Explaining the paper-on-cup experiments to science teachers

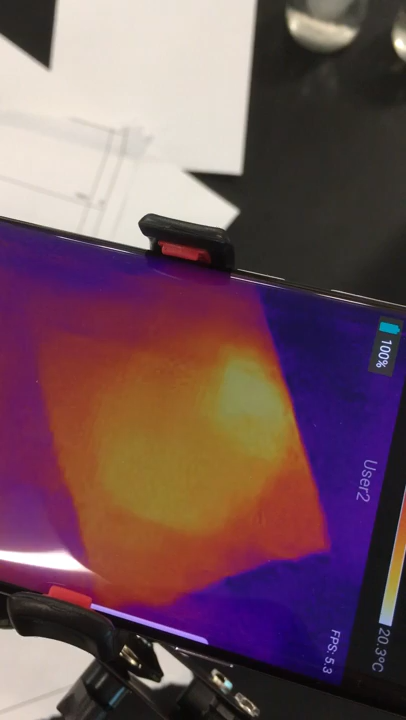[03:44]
Mm-hmm. A second to a molecule is like 100 million years to us. It's a long, long time for a molecule. Mm-hmm. And so, which means that really, this is really minuscule.
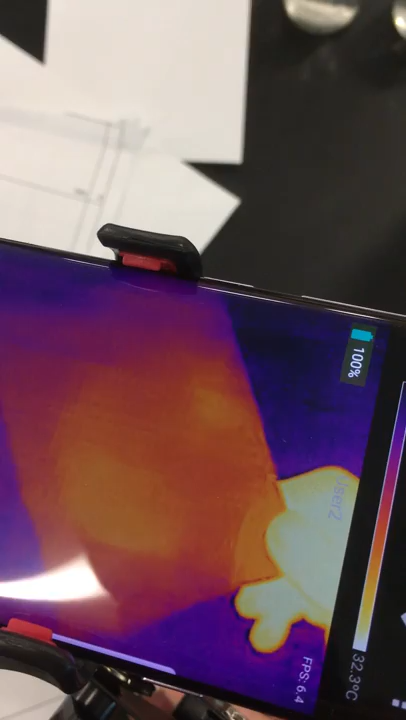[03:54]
Teeny, you can't feel it, right? Mm-hmm. If you touch it, you try to feel it, there's any moisture, you can't feel it. But it's this teeny amount of molecule is enough to cause the temperature raised by 1 or 2 degrees centigrade. That is clearly visible macroscopically.
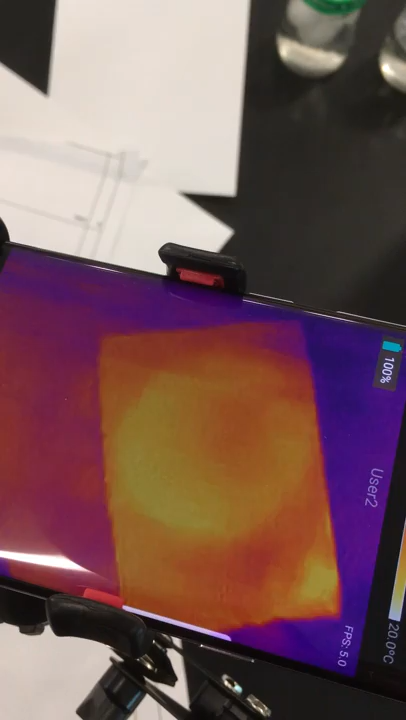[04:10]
Because we can see under the infrared camera. We don't need to go to have a super powerful microscope to see the,
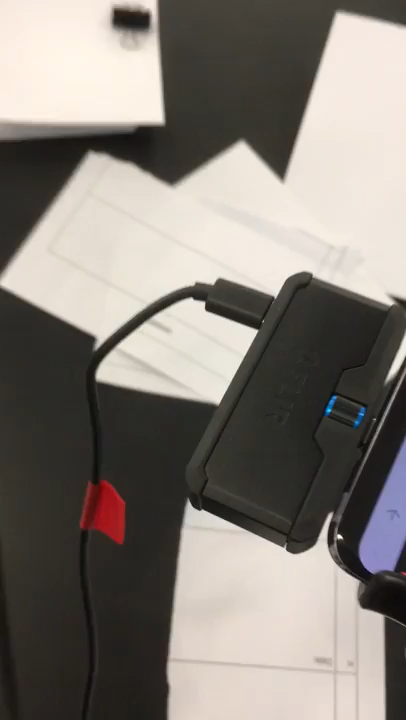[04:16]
but this is the effect from nano scale. Mm-hmm. That is the magic I'm really conveying. And how do I know that? Because I have a scale. My lab, I just put these things on the scale, mm-hmm.
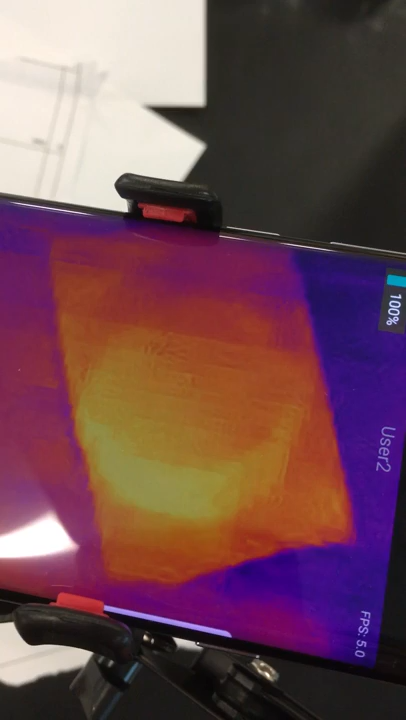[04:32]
and I measure how much water I lose over 24 hours. Yep. And then I did a mass, obviously. How big is this area? How small is the water molecule? Mm-hmm. And I did a mass, it turns out the evaporation rate is only 20 nanometers per second. That's pretty amazing. Hmm. Even 20 nanometers or 20 water molecules lining up, and about the same. So imagine how small molecule it is, water molecule is. We have only 20 nanometer, 20 molecules lining up back to back.
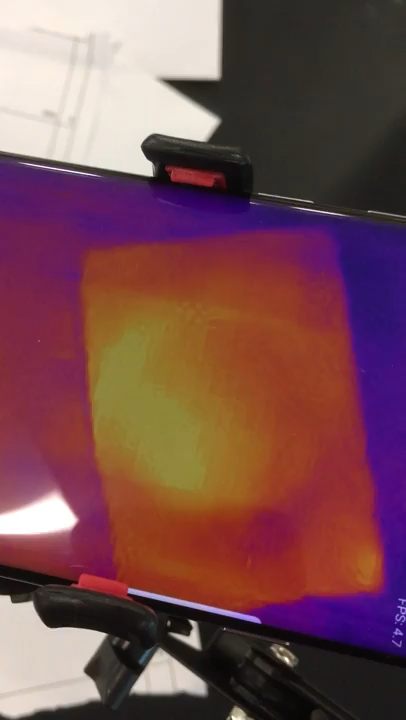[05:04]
Every second, they leave a wall, the paper in there, enough to cause this thing to increase by 2 degrees.
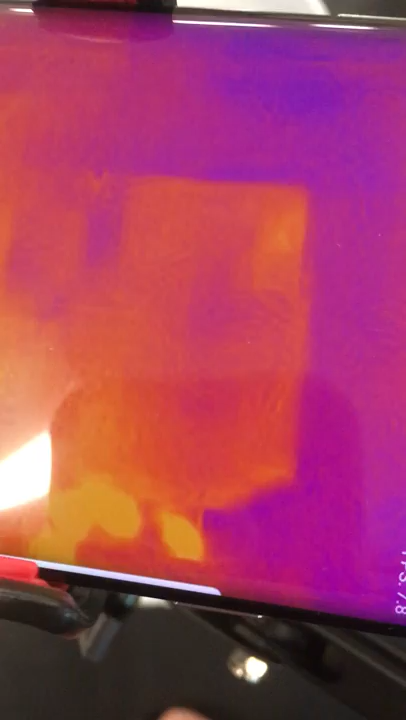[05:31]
And you, by the time you tell students to wear stickless thermometers, you already lose the fight because you cannot imply it.
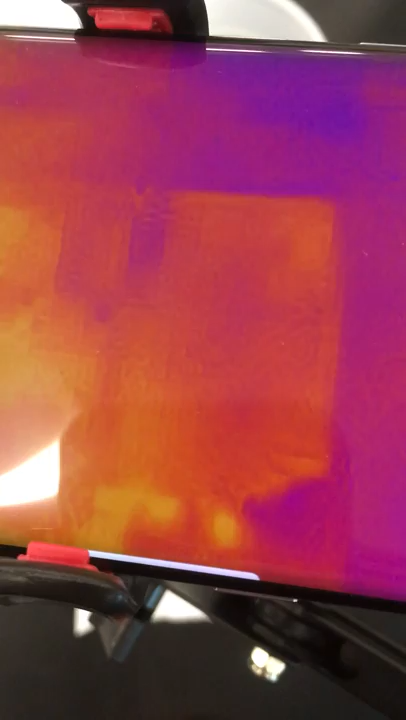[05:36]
Or you have to put the thermometer right here so you can see this. Mm-hmm.
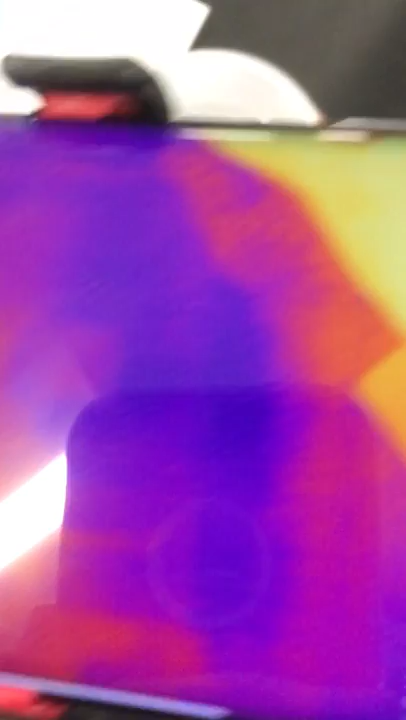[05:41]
But the infrared camera, it can know something. And the pattern will just emerge. You're going?
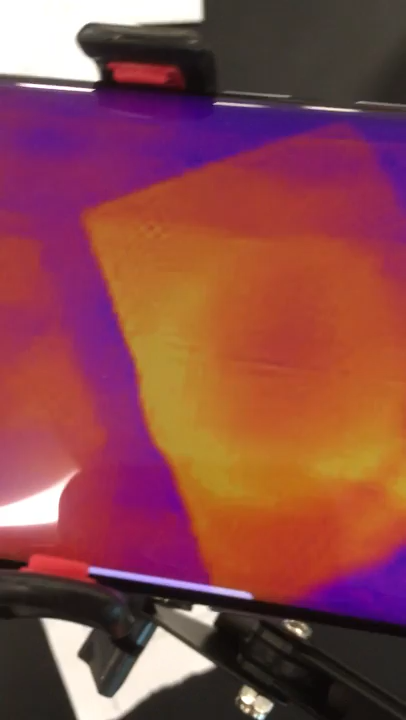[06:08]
It just comes from the air. Yeah.
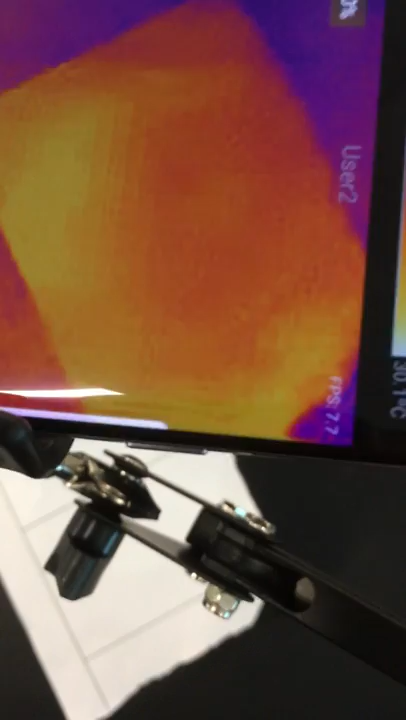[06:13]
And that's the potential energy, the combustion of potential energy, the hydrogen bonds among those molecules that is causing these temperature rising.
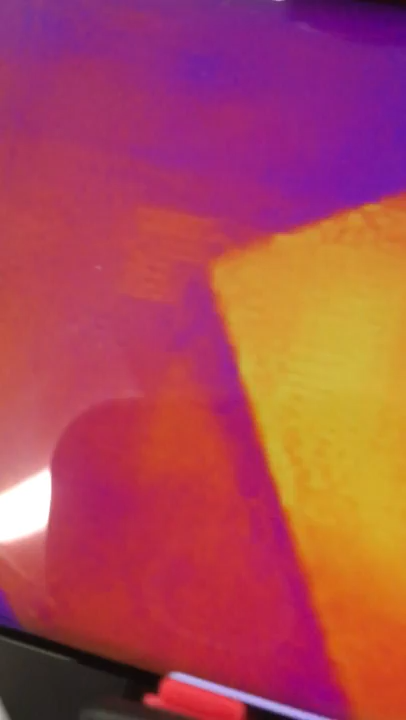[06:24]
And if you want to know something, there's even more, as I say, this can last for 2 hours, but there's something you guys can know, and if you want to try this with, actually we can try it now.
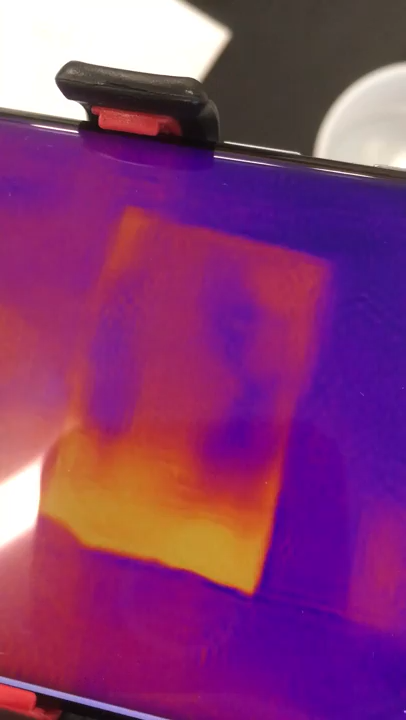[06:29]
You know,
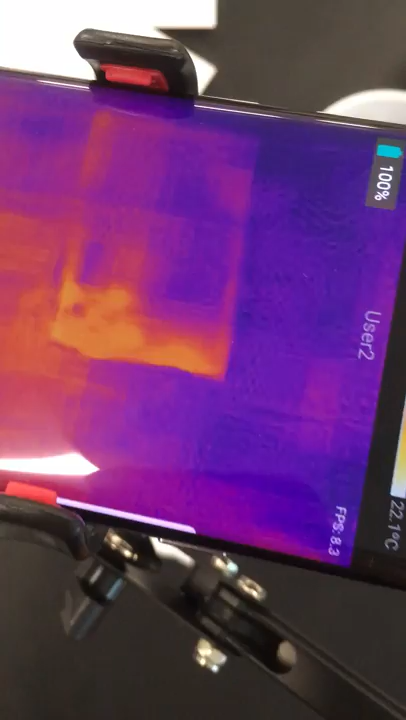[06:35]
you can just drop a liquid water on a piece of paper, and you'll see by the time the water touches it, the edge, it will kind of spread out, right?
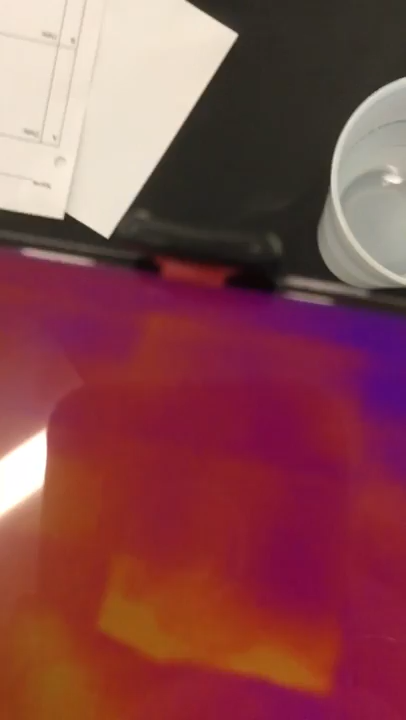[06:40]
The edge is always warm. Okay.
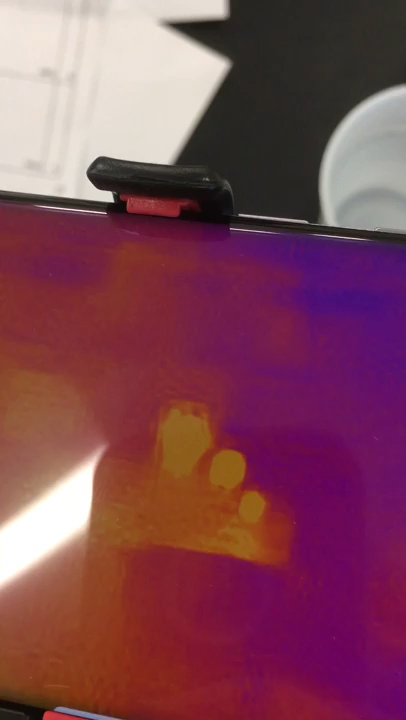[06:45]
And that's because the water molecule is going to form a hydrogen bond, what it is.